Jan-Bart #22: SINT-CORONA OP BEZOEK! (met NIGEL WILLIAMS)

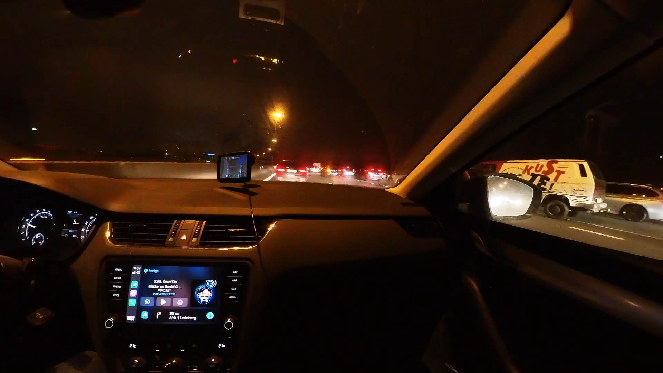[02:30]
Let op, langzaam rijden tot stilstaand verkeer vooruit. Ah wel ja, inderdaad.